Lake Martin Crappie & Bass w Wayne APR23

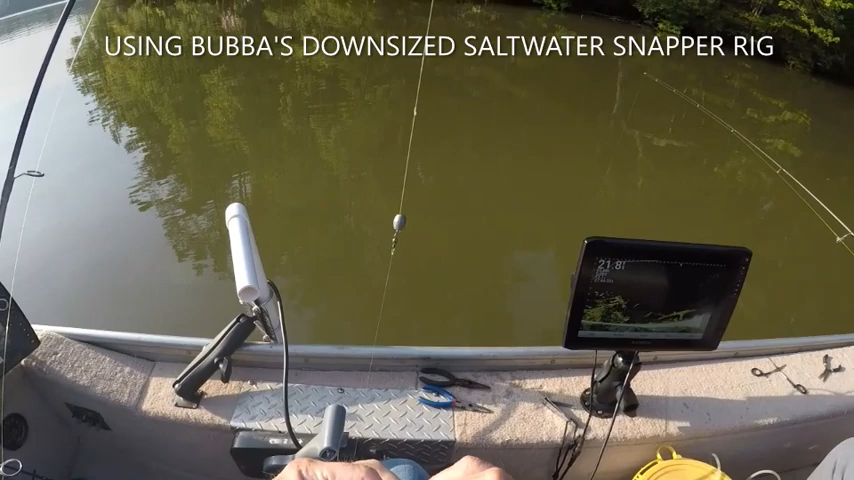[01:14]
Alright, right down here, let me turn us around here with his wings, see where he was there. Here I come, nope, got several around it.